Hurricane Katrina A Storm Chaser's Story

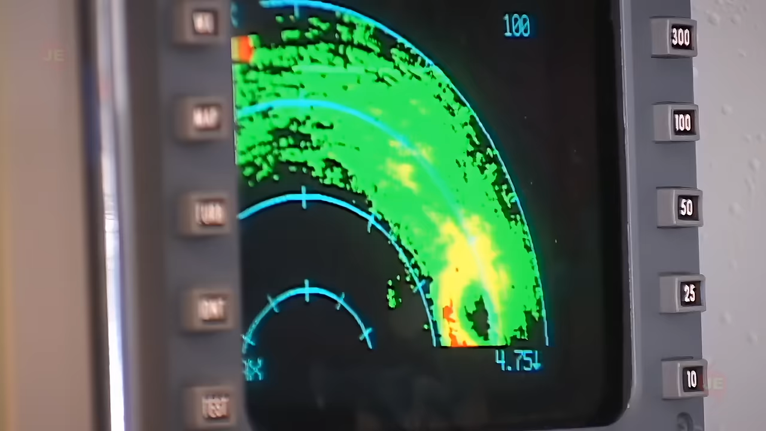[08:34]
The storm has moved a little further south than was forecasted,